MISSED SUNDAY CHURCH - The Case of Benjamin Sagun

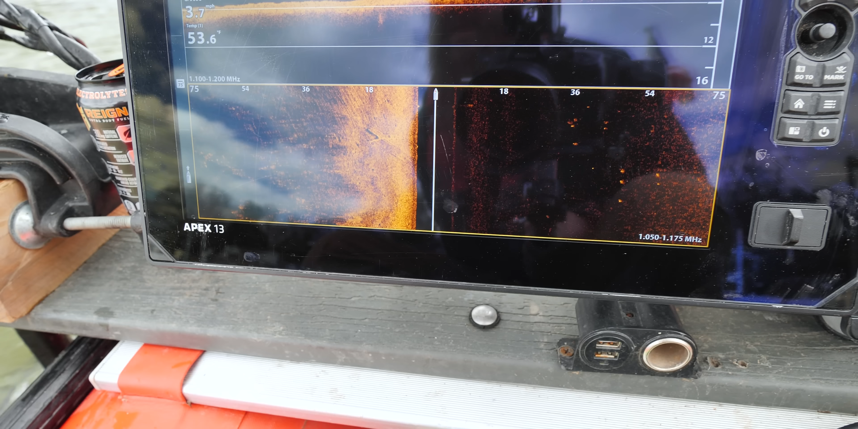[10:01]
Six feet right here, man. If he came down that road and launched, it's going to push out.
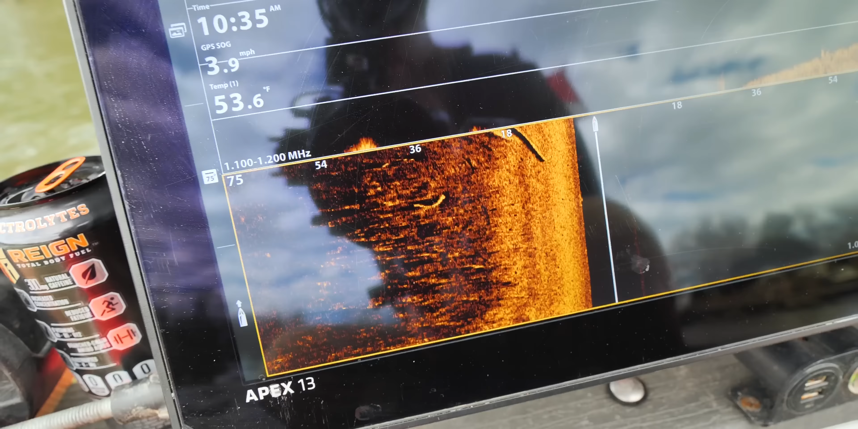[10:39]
On screen: water 53.6°F, speed 3.9 mph
See it right here? See it right here. That is a canoe.
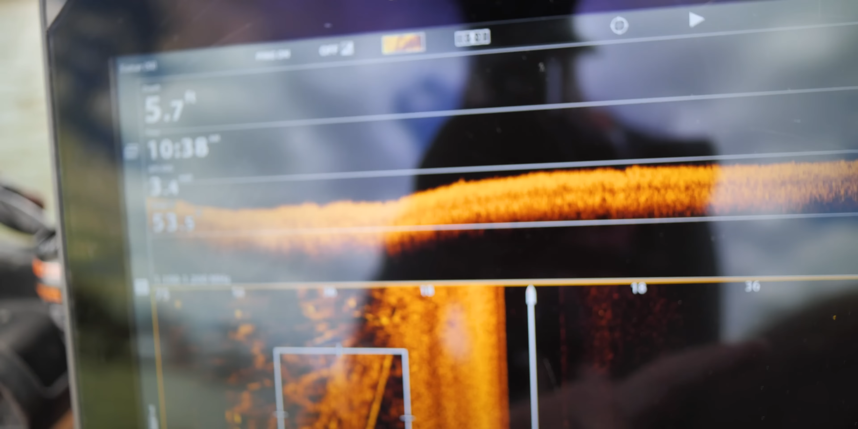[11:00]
Looks like I can see it right down there.
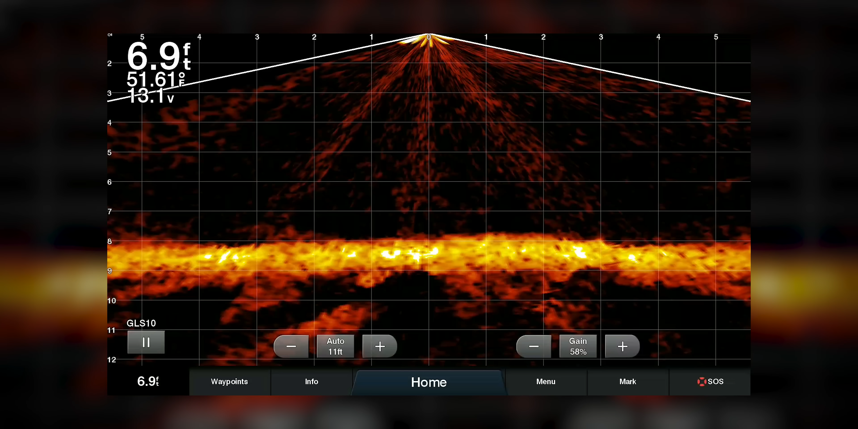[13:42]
On screen: depth 6.9 ft, water 51.61°F
Six feet. It's definitely deep enough to conceal a vehicle. Pylon. Nice imaging up through there.
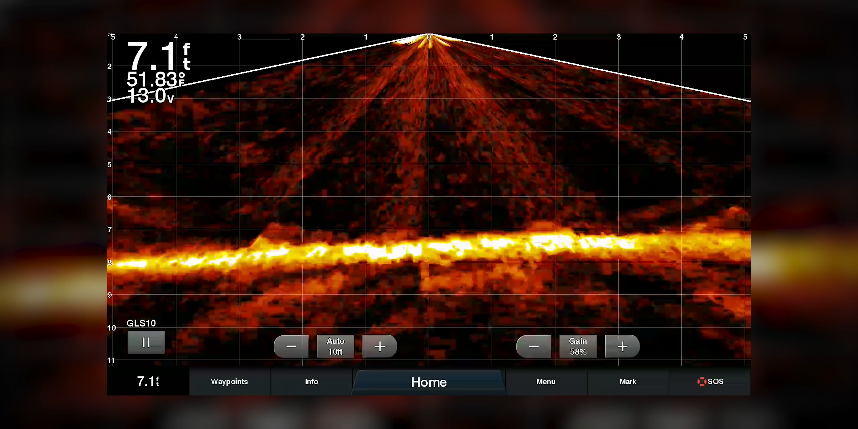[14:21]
On screen: depth 7.1 ft, water 51.83°F
Man, what is that? You see that? There's no way.
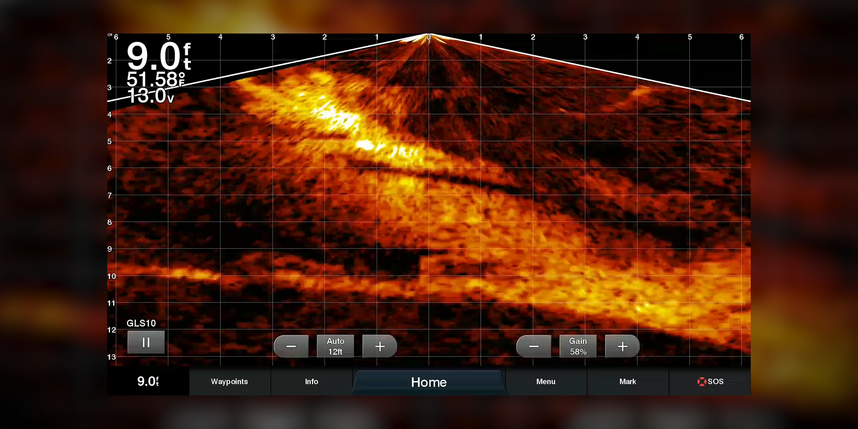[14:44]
On screen: depth 9.0 ft, water 51.58°F
Come back over it with the live scope. Yeah, it's not a vehicle. But what is that?
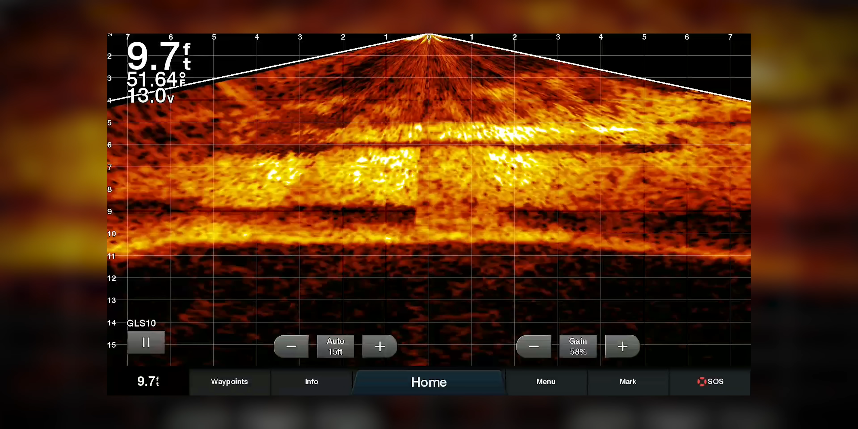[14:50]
On screen: depth 9.7 ft, water 51.64°F
What is that though? That's weird.
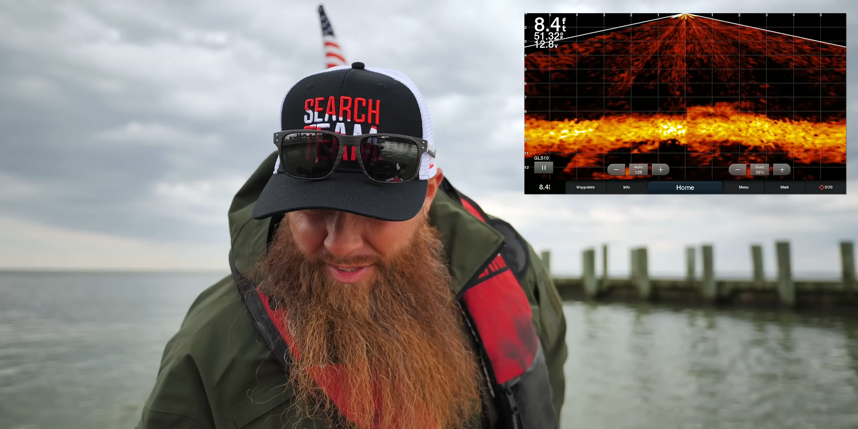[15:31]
There we are. Yeah. What is that? It makes no sense for the vehicle to be here, but.
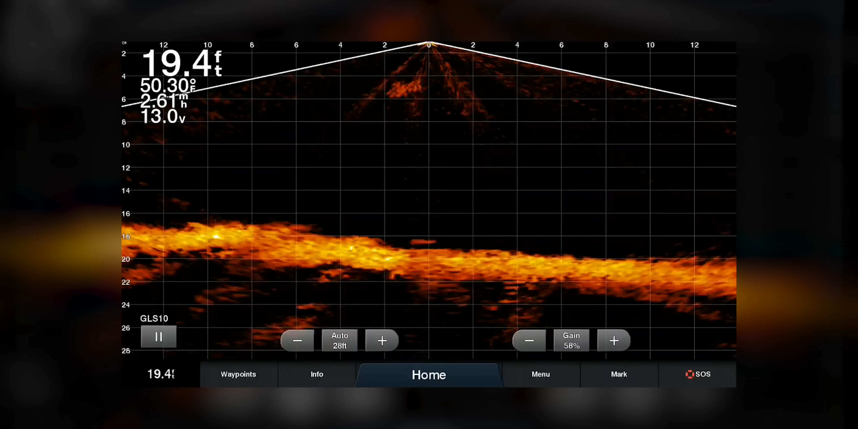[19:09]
On screen: depth 19.4 ft, water 50.30°F, speed 2.61 mph
What is that? 18 feet deep.